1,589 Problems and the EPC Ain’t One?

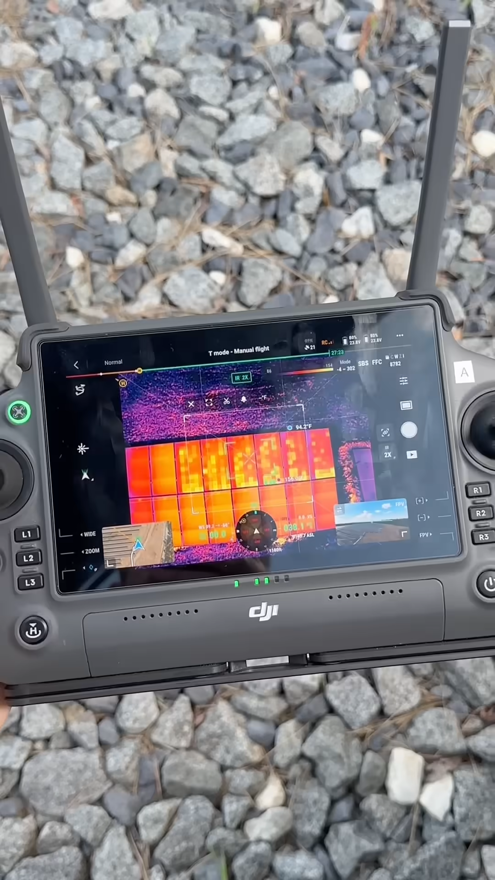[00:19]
but it comes back showing that there is something like 1,589 anomalies.